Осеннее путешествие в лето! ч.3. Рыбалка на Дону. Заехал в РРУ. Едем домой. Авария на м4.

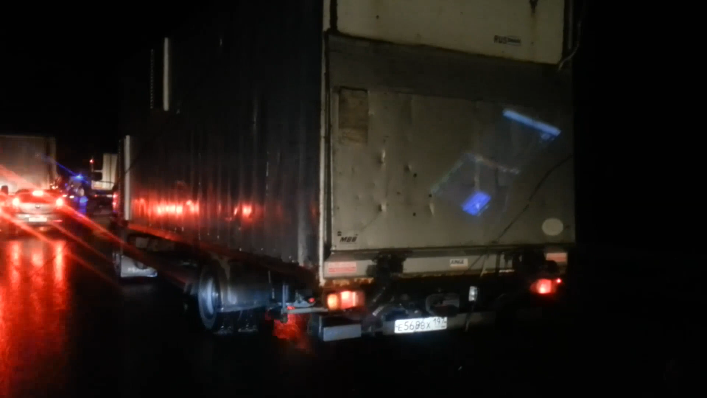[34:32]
Да. А они только приехали. Сложила его. Ёк-макарёк. Надеюсь, водила живой. Ну, по идее, должен, но он упорол в этого. Ну, водили... А, вот оно. Вот, мужчина. И этот попал еще.
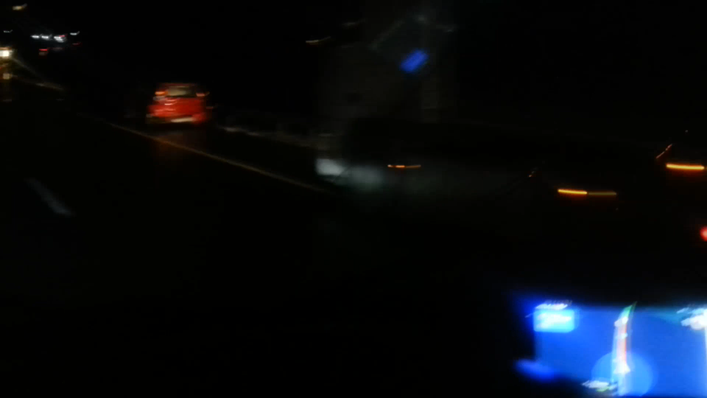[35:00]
Коротыш. А он что-то спал, запотел, блин. Всем здоровья, конечно.